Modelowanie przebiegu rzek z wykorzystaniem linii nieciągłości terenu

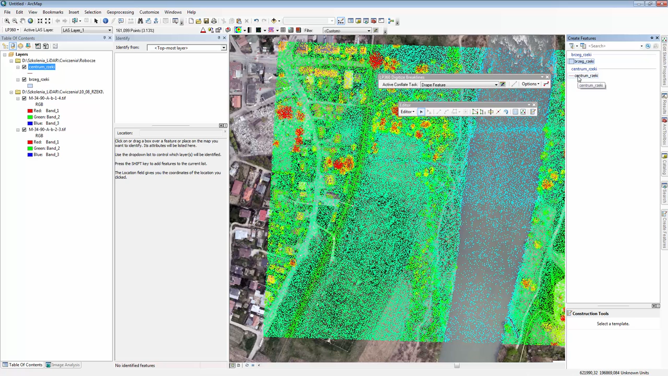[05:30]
pasku narzędziowym LP360 Digitize Breakline wcześniej wejdź do zakładki Create Future wybierz polilinię Centrum Rzeki a następnie przejdź do zadania w pasku narzędziowym LP360 Digitize Breaklines jako aktywne zadanie wybierz Centrum Rzeki a następnie skorzystaj z narzędzia Sketch Tools w celu wektoryzacji linii nieciągłości terenu rozpocznij wektoryzację od dowolnej części rzeki wykonaj pierwszy wieszołek znajdujący się w centrum wektoryzowanej
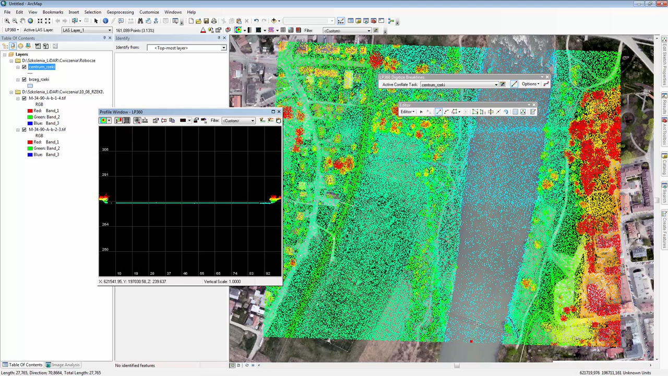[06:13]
rzeki a następnie przyciśnij przycisk P w celu wyświetlenia profilu z oprogramowania LP360 korzystając z profilu łatwiej będziesz mógł wyznaczyć centrum rzeki podczas wektoryzacji linii nieciągłości terenu staraj się stawiać linii nieciągłości terenu w centrum rzeki która jest wyznaczona przez pionową linię widoczną w oknie profilu widok można oddalać wyświetlany w oknie profilu i przechodzić do dalszej części wektoryzacji
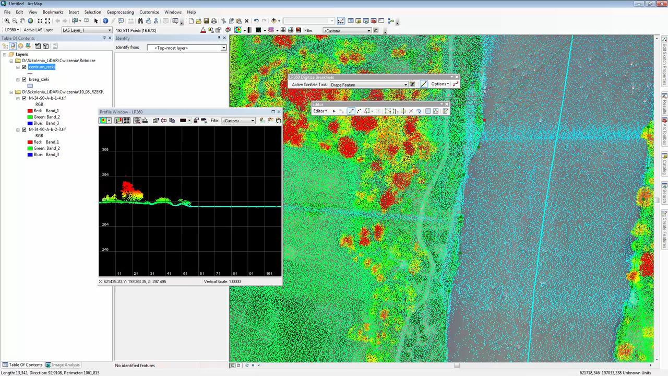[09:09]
Po zakończeniu wektoryzacji kliknij w ostatnim miejscu dwukrotnie. Wartości wysokości zostaną pobrane do pliku Shape i bezpośrednio pobrane z punktów budujących powierzchnię TIN w obszarze rysowanej linii nieciągłości terenu.
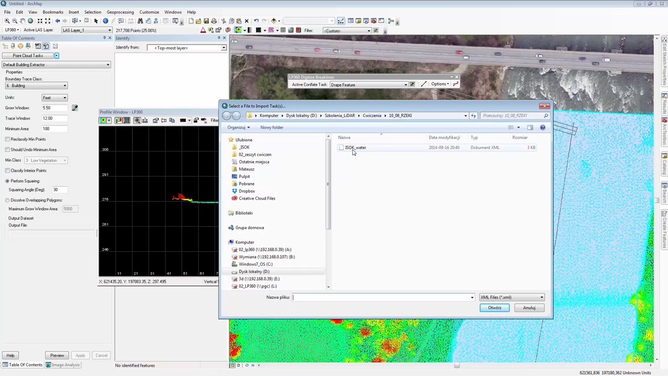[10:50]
zadanie przeklasyfikowania chmury punktów. Zadanie to znajduje się w folderze ćwiczeniowym 10.0.8 ESOC Water. Przyciśnij Otwórz. Dodaj zadanie do zakładki Point Cloud Task i przejdź do zadania wczytanego do obszaru opracowania. Po wyświetleniu zadania ESOC Water skorzystaj z funkcji dostępnych w zakładce LP360 Point Cloud Task
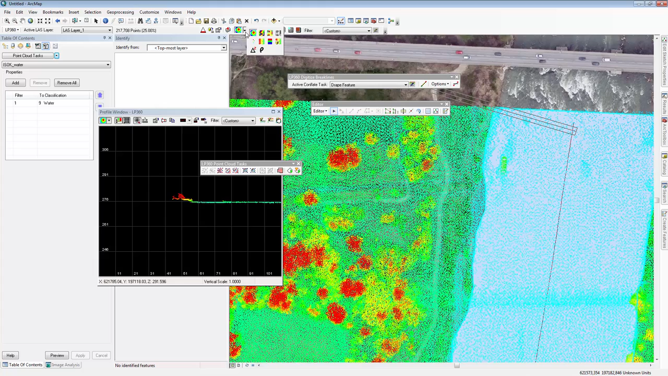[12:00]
Dzięki temu wszystkie punkty klasy Ground znajdujące się w obszarze obrysu brzegów rzeki i znalazły się w klasie Wody.
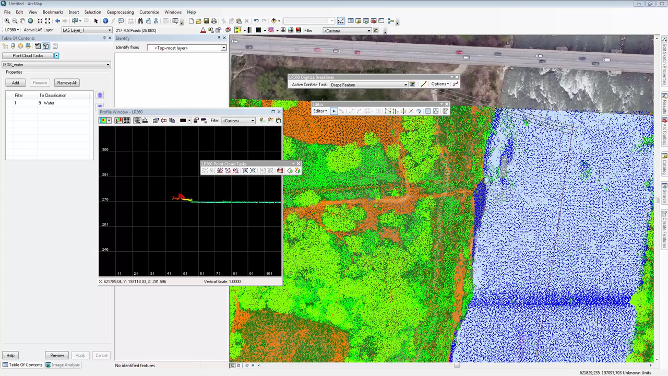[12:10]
W celu wizualizacji numerycznego modelu terenu z wykorzystaniem linii nieciągłości terenu zamknij okno Profile Window oraz wyświetl wyłącznie punkty klasy Ground.
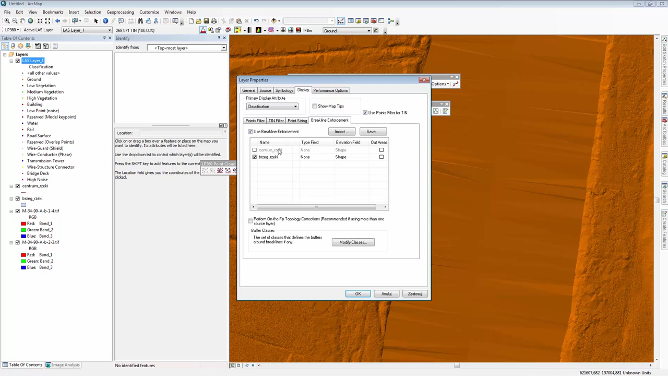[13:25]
Wybierz brzeg rzeki, a następnie, aby zaakceptować, przyciśnij OK.
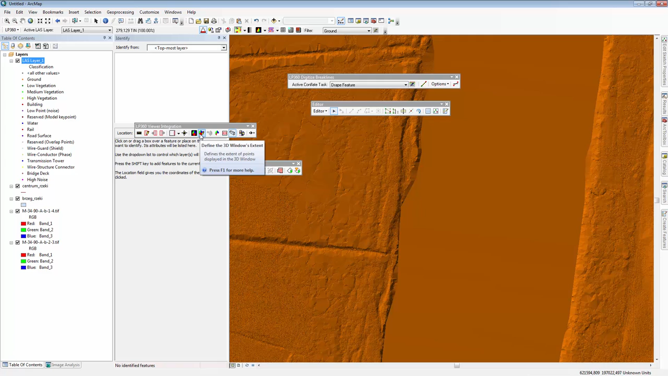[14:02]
Podobną wizualizację możesz wykonać w oknie 3D. Wykorzystaj pasek LP360 Viewer Integration. Zaznacz dany obszar poprzez Define the 3D Window Extend i w oknie 3D zostanie wyświetlona chmura punktów. W celu wyświetlenia numerycznego modelu terenu podobnie dokonaj filtracji tak,
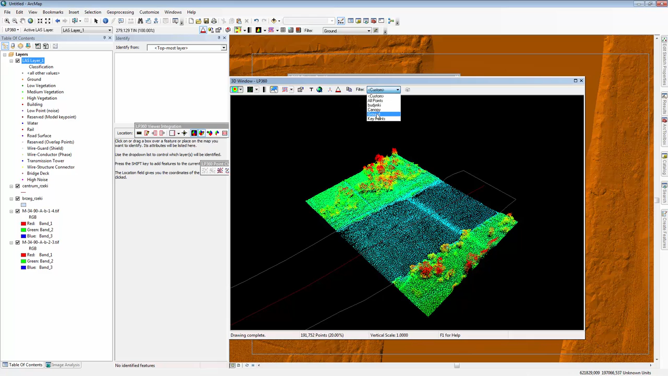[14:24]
aby wyłącznie widzieć punkty znajdujące się w klasie Ground.
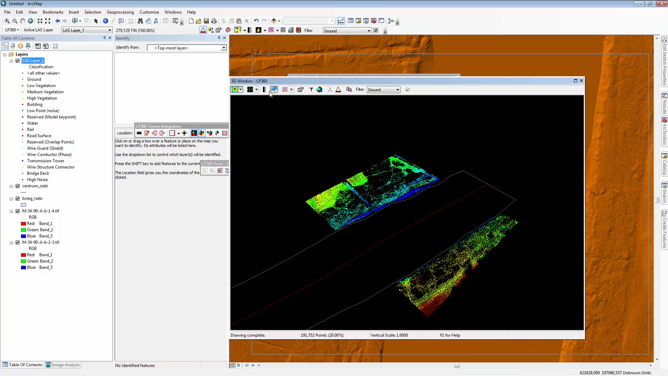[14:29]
Następnie wyświetl model TIN i dokonaj wizualizacji linii nieciągłości terenu poprzez funkcję właściwości wyświetlania znajdujących się w oknie 3D Window LP360. Przejdź do zakładki Display, Brake Line Enforcement, Use Brake Line Enforcement,
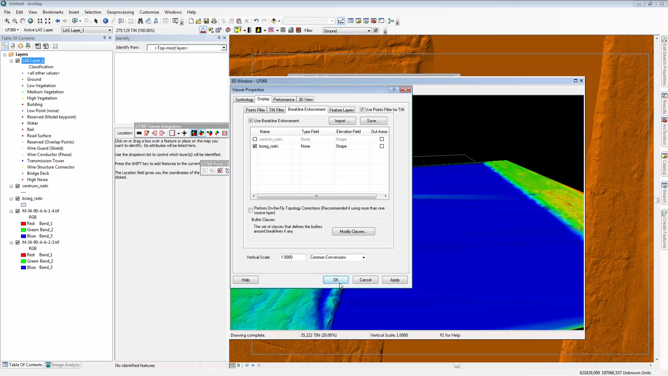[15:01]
wybierz brzeg rzeki i przyciśnij OK. Po przyciśnięciu wyświetlania wszystkich punktów,
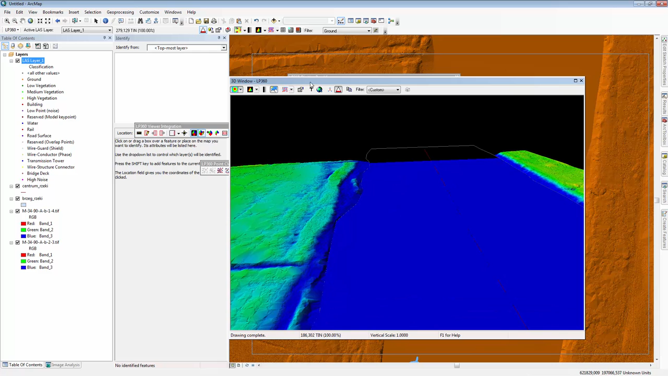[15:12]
linia nieciągłości terenu zostanie wyświetlona w oknie 3D aplikacji LP360. W ramach ćwiczenia z zakresu modelowania przebiegu rzek z wykorzystaniem linii nieciągłości terenu zdefiniowano parametry zadań służących pobieraniu wartości wysokości. Z ich wykorzystaniem zwektoryzowano centrum rzeki Dunajec oraz jego brzeg.